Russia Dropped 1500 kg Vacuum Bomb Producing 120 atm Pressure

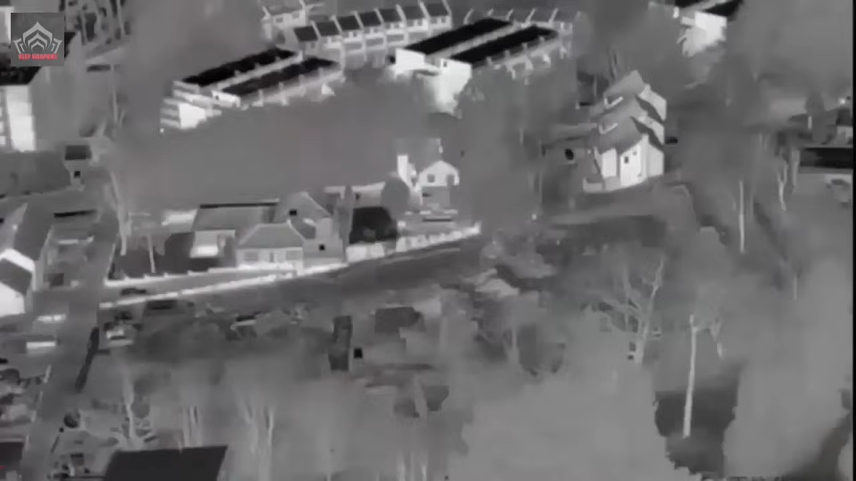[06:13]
These weapons are particularly noted for their ability to inflict catastrophic damage over a wide area,
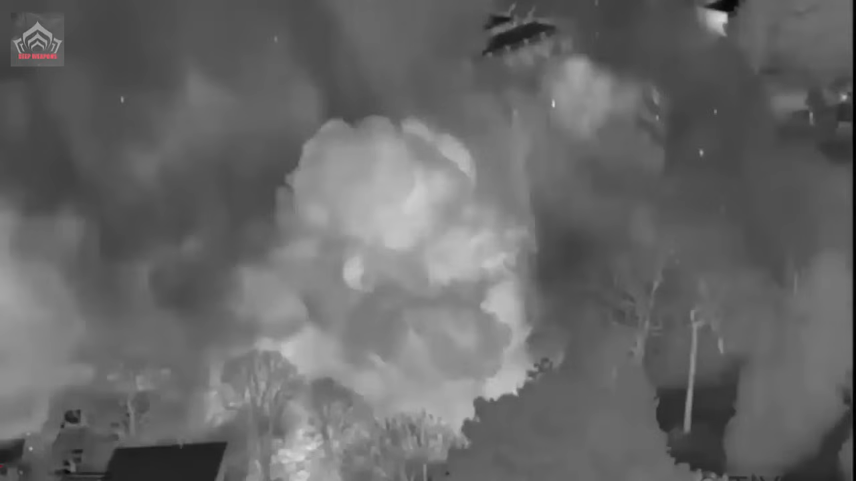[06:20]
not just through the blast and heat but also by consuming the oxygen in the area, which can result in asphyxiation for those caught within the blast radius but outside the immediate area of fire and pressure effects.